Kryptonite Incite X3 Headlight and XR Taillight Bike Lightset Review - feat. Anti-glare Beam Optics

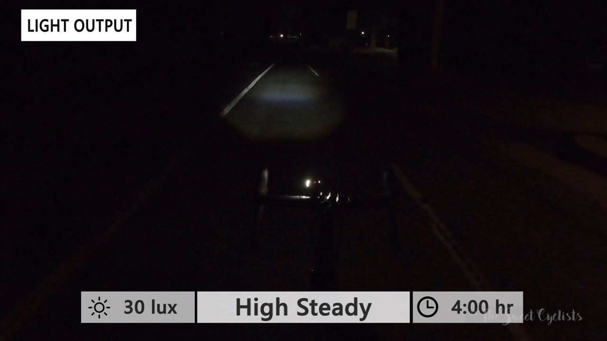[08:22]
Now if we take a look at the light on the ground you can see this ends up with a very bright spot about 10 or 20 meters ahead of the bike with a dark spot around you. Now you can see it's quite dim even at the high steady mode which we typically rode with but the nice thing is you have quite a few flash-ups and in particular I really like the night flash and the long run times that the flashes offer. Now the tail light has multiple flashes as well and you can see the low steady mode is not bad either.